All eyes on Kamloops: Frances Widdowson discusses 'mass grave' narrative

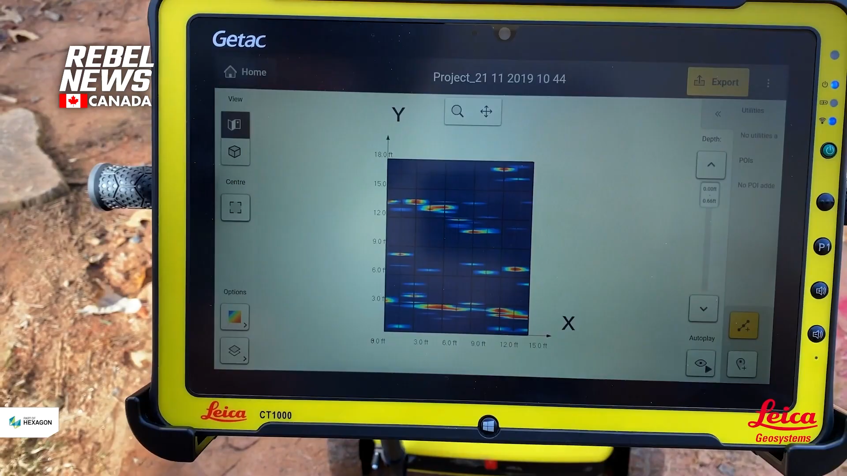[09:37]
Ground penetrating radar will not do this because it
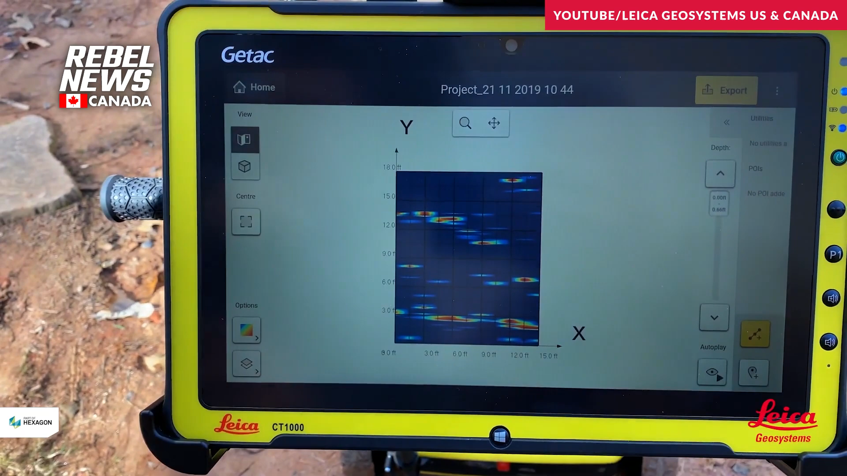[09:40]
cannot distinguish between the different kinds of soil disturbances.